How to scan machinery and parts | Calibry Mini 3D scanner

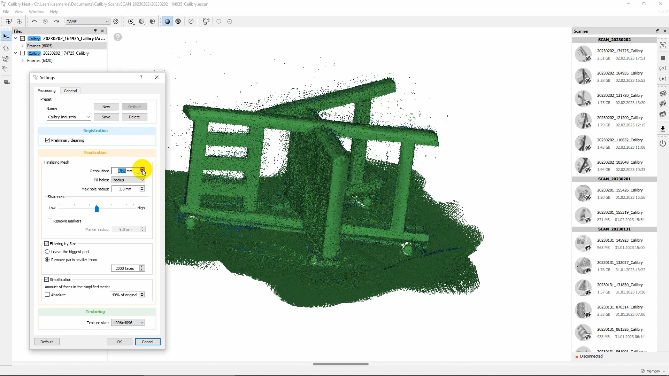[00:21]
In this video we will show you how to properly scan small objects with Calibri Mini 3D scanner. We'll use a polishing machine hull as an example.
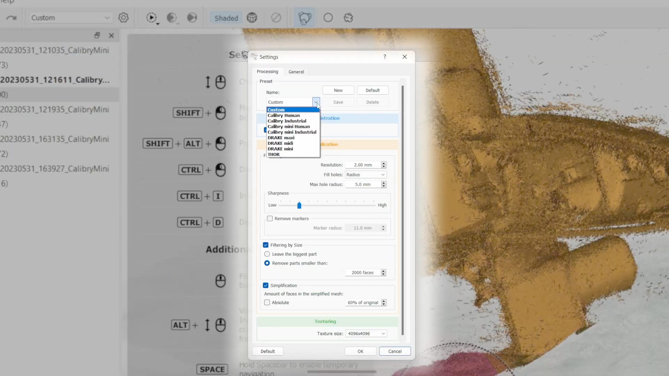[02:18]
CalibriNest has a wide range of presets available to make model building easier.
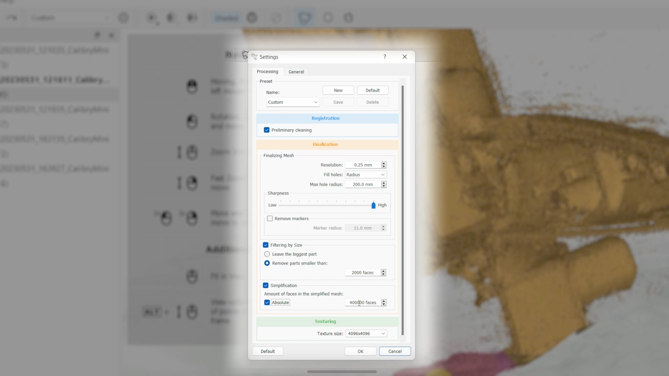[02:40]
When post-processing, it is worth keeping in mind that highly polygonal models for engineering applications are not welcome.
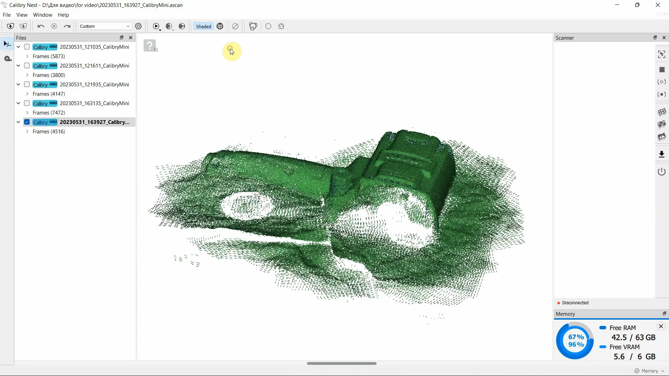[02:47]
So, to start processing the data, open it in CalibriNest.
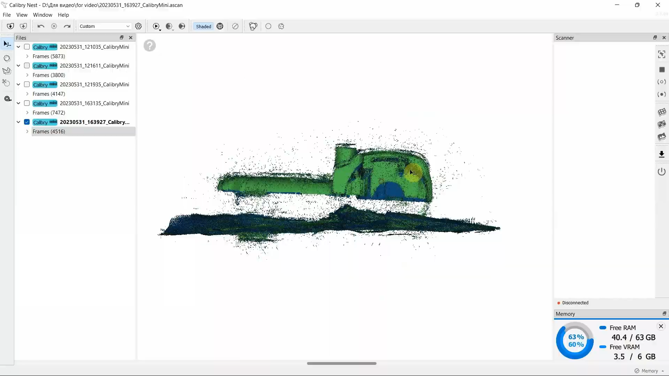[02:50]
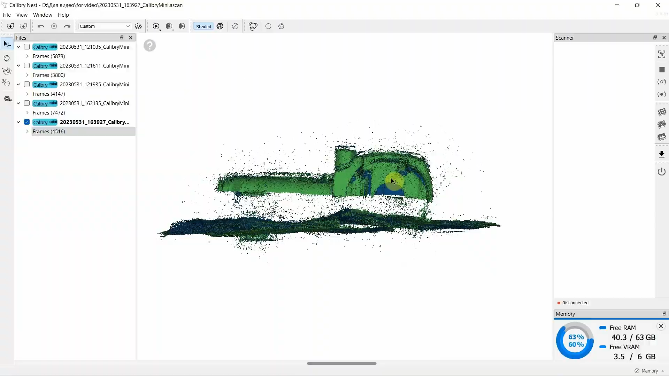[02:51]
We scanned the polishing machine in several runs and ended up with five projects.
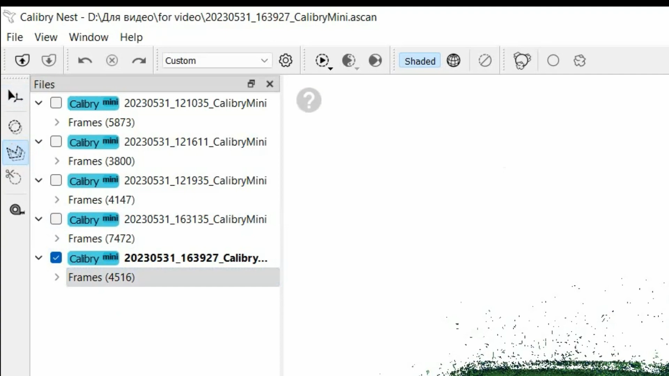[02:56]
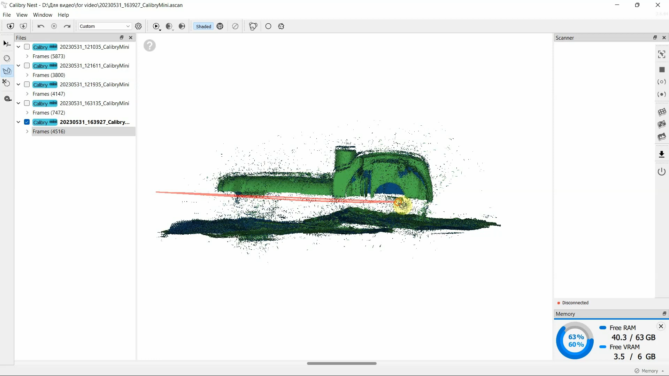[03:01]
In each project, you need to hide unnecessary data in priority mode, leaving only the main object.
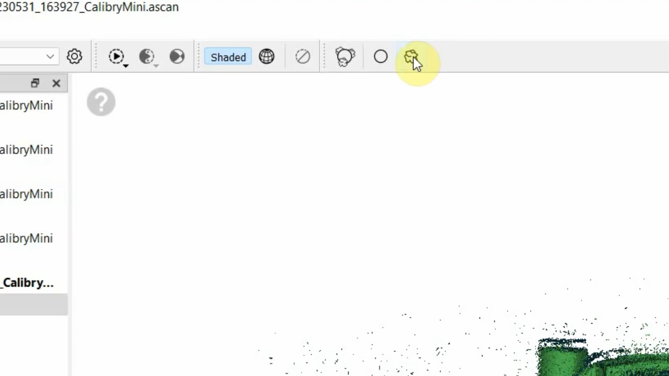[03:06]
We recommend hiding rather than deleting unnecessary
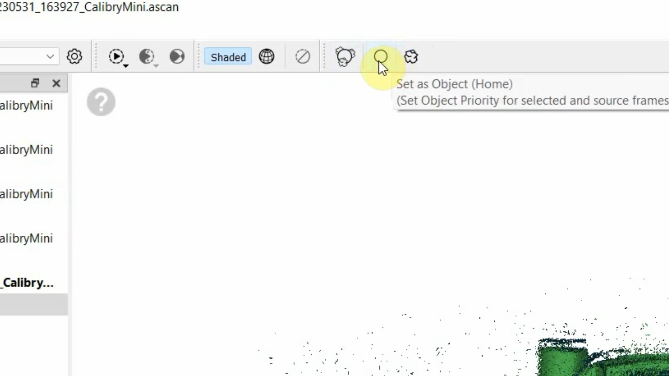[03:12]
data as it improves the quality of the final model assembly.
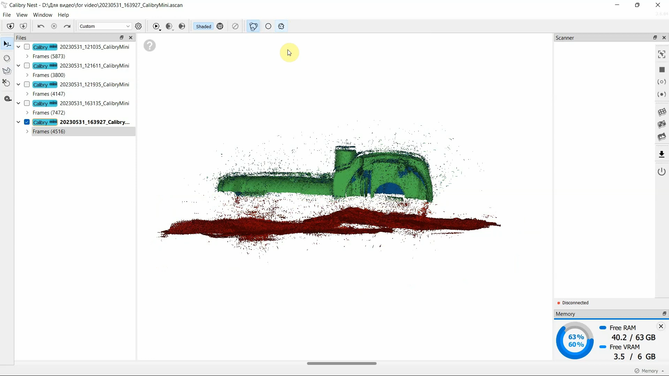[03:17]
Hidden data will further help the program algorithms to combine scans.
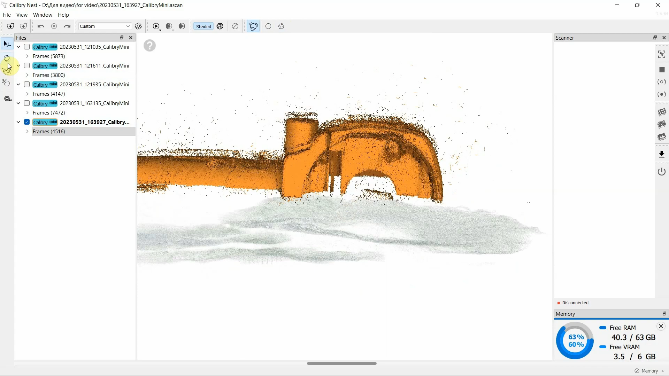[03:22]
This mode has a number of significant advantages.
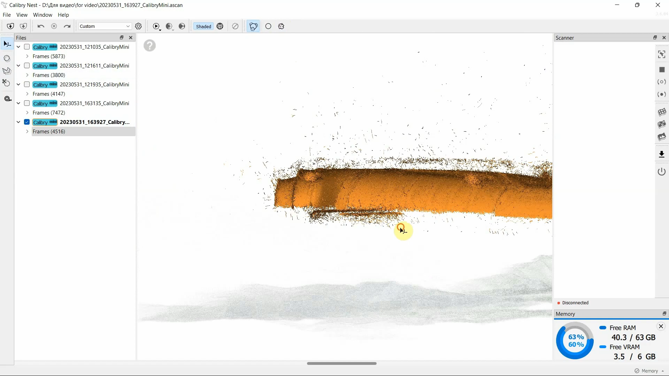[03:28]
Post-processing of scans is usually faster in the priority mode.
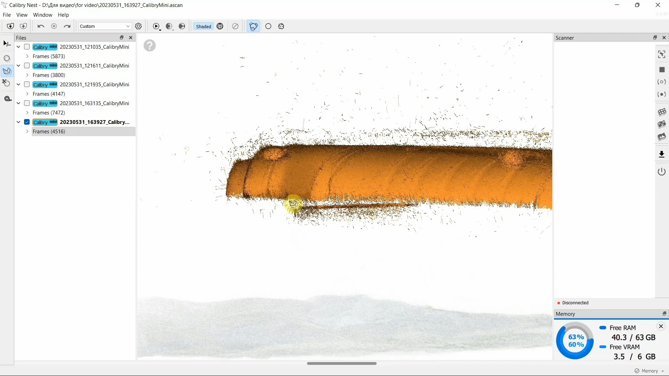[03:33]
It is easier to work with data that is in focus and not to be distracted by unnecessary parts of the scan.
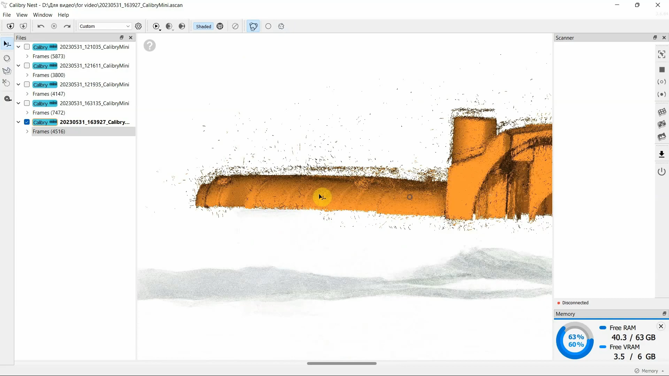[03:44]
Also, the quality of the final model processed in priority mode will usually be higher.
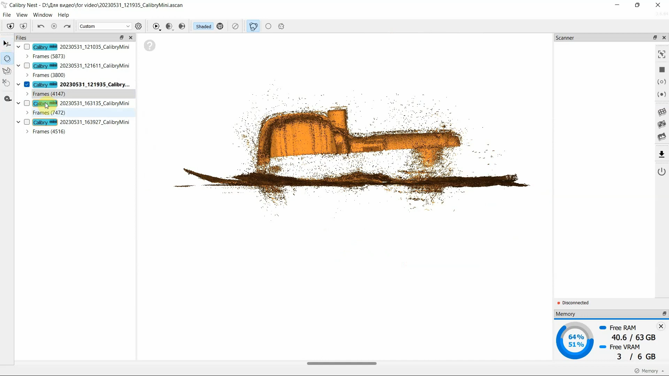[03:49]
Use a round brush to select the data that we need to hide. Click the support geometry button.
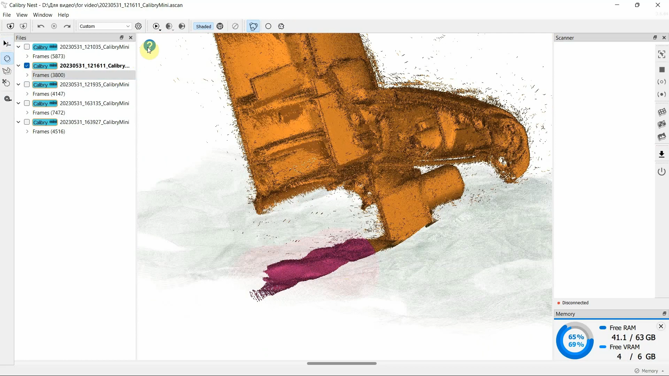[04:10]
Pay attention to the Quick Help option, which is marked with a question mark. There, you will find hints on how to use this or that tool correctly.
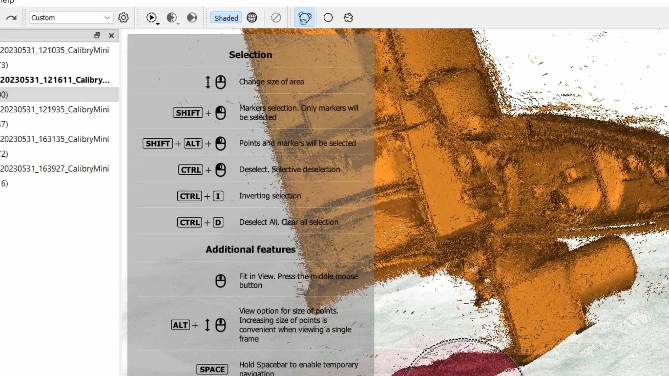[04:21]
Then move on to the next project.
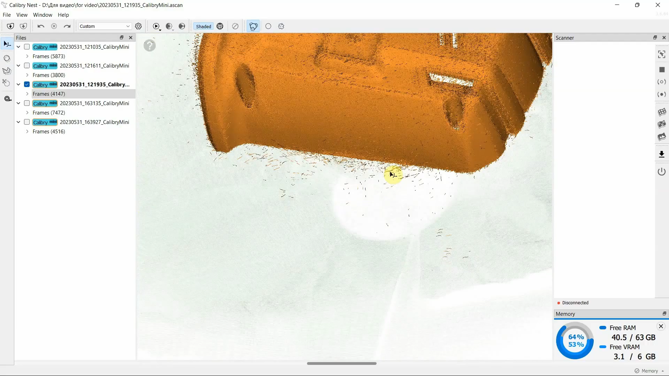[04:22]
Since you are already in priority mode, your entire scan will be golden in color.
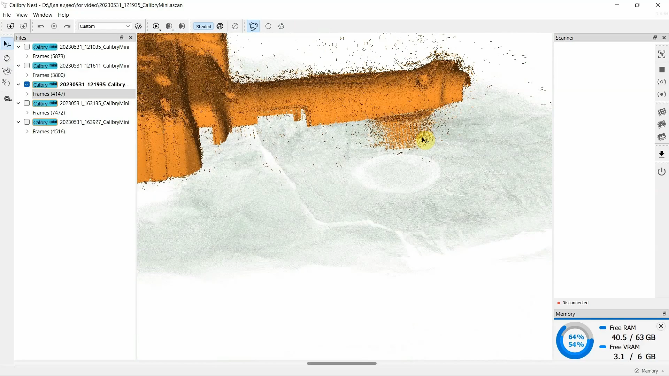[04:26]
You need to help the program determine the areas that need to be hidden.
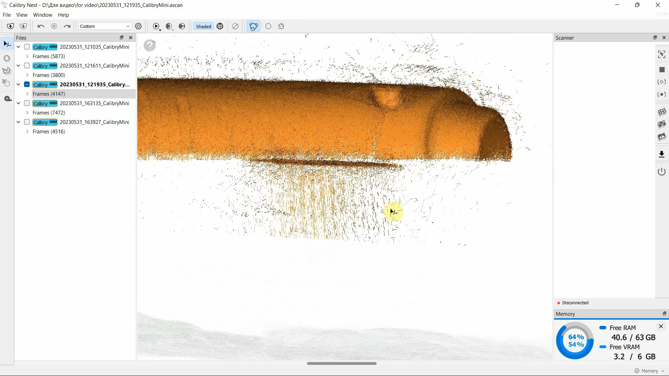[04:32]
Choose a round brush and select those areas.
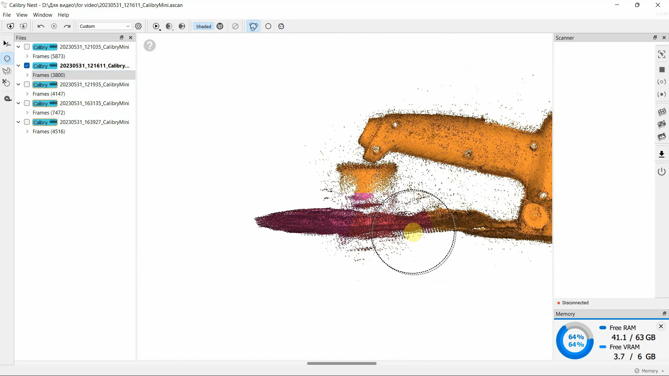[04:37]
Click on the support geometry button.
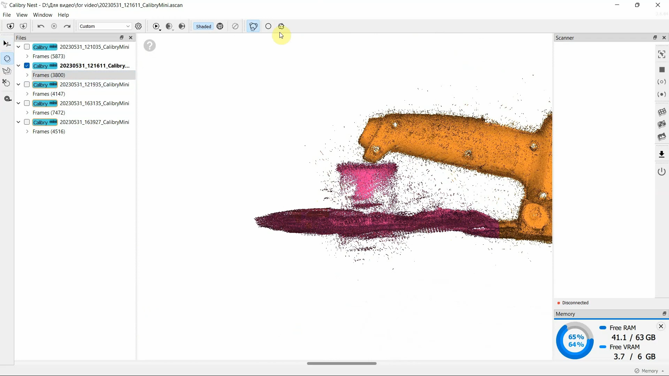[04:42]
Repeat similar steps for the remaining projects.
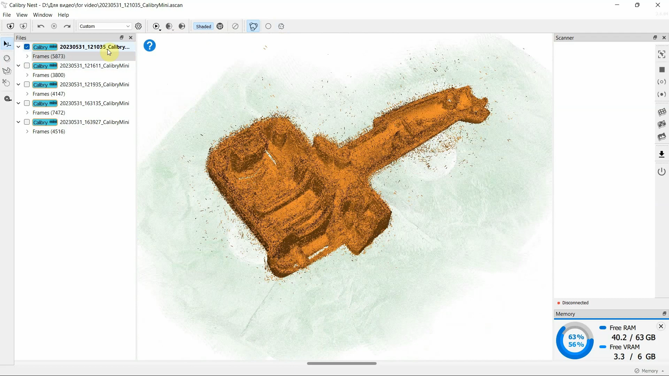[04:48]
Once this step is complete, select all projects and perform data registration. We said earlier that for reverse engineering purposes, we need maximum sharpness of right angles without smoothing. To save time, at this stage, we set the resolution to a higher value, which will allow us to process the data faster and prepare it for an alignment.
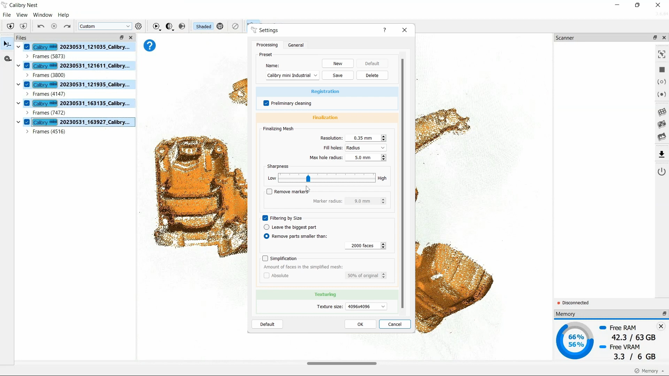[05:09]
As the result of completed data registration,
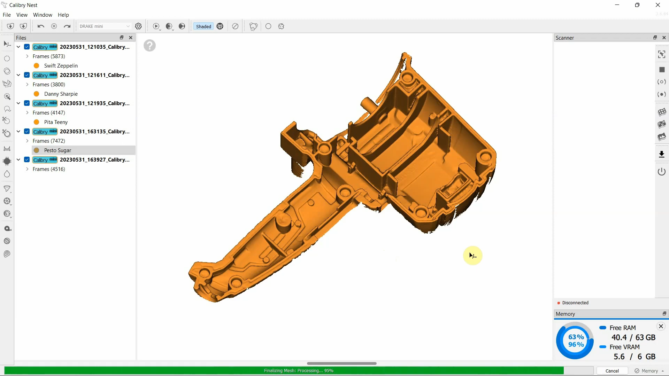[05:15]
we have five polygonal models halves of the polishing machine.